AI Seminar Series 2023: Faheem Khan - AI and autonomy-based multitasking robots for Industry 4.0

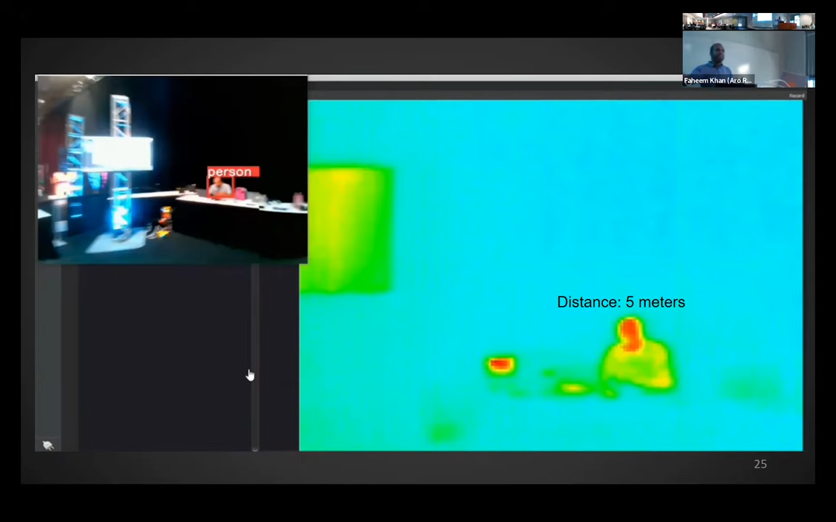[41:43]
Plus there was some other object that you don't remember. So however, in an industrial moment, it doesn't have to be that far. It can really be trained to get very close to the equipment and do something like this. So our CTO was just standing at a bit of distance of about one meter. And you can see the resolution is much higher. You can see various parts of his body which are basically at higher level than the other ones. And you can see object identification as well. However, this was just like a demo as an example. But in industry, we don't need to detect humans. Of course, we do need to do when the robot has to make certain decisions.
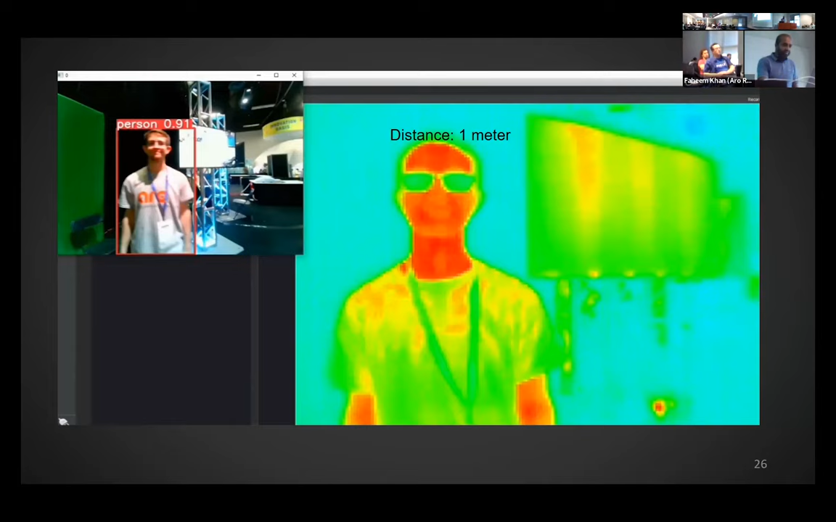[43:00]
and various other aspects of AI to teach our robots that how different objects look like. And our next goal is basically to start working on the thermal energy and do detection of industry equipment through that. Okay, next thing. Predicting robots failures. Now these machines are on the goal all the time.